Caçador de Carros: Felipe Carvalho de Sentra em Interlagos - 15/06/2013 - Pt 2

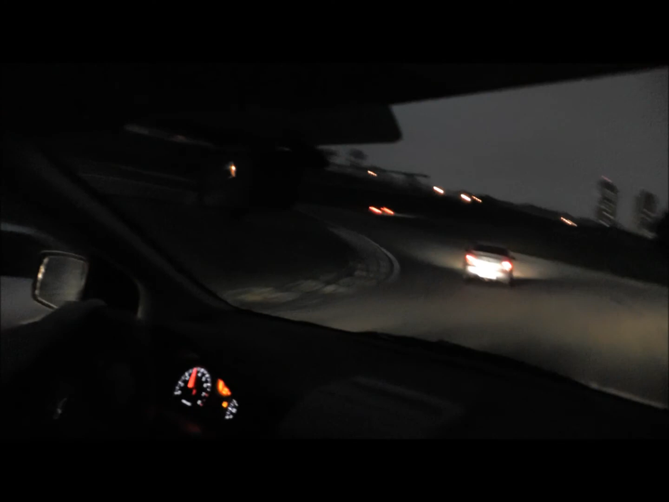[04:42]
E a Mersa. SLK 320. Isso aí tem. Isso aí tem 6 cilindros. Cadetinho. Cadetinho. Olha como levanta. Como inclina o cadetinho na curva. A goleta Star. Que motor que é o Gol Star? Será que é 1.6 ou 1.8?
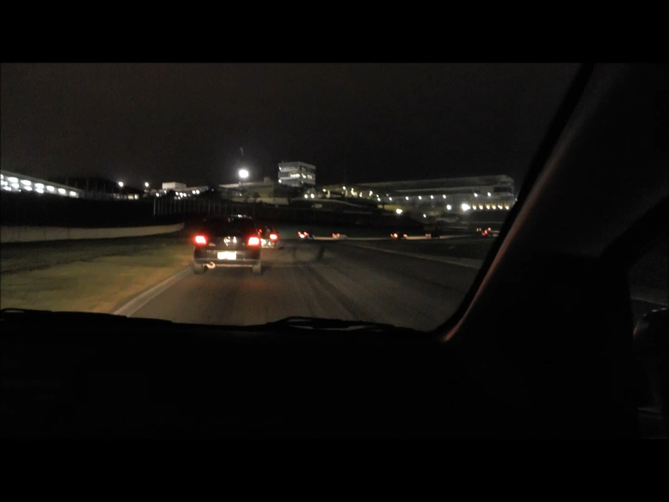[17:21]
É aqui que eu estou. Eu vou... na entrada da curva do Laranjinha. Eu vou responder isso pra você. Estou na entrada do curva do Laranjinha. Véi, você tem que ficar na frente da luz, não contra a luz, amor. Puta que pariu.